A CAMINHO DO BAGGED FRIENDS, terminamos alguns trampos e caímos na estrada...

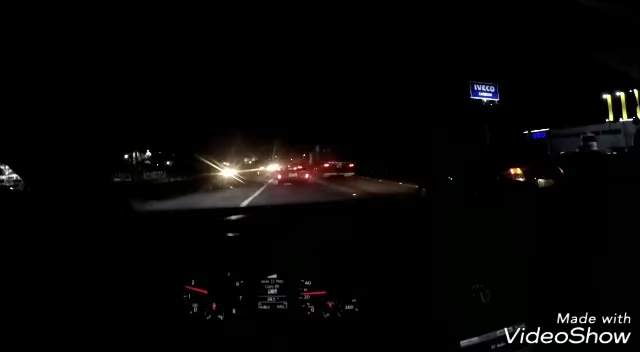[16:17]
Pegando um trânsitozinho aqui, pique marginal Tietê, sexta-feira à tarde. Ó, já rodamos